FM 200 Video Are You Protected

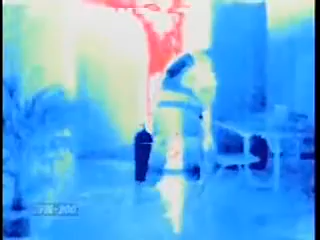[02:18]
The automatic sprinkler system in this office worked exactly as it was designed.